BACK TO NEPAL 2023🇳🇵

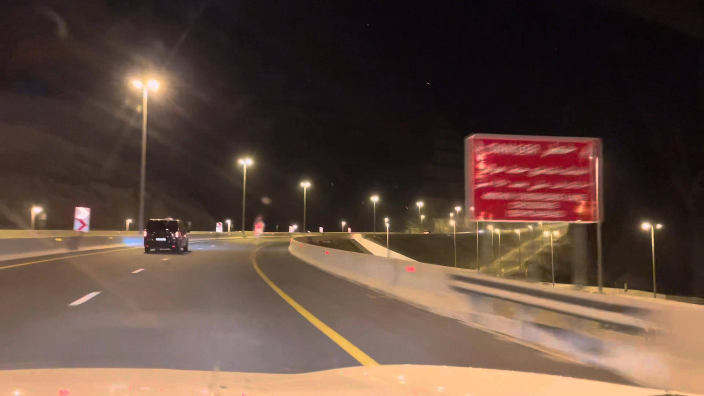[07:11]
दिउँसो पहाडै पहाड देख्ने ठाउँ त राति त बत्ती देख्ने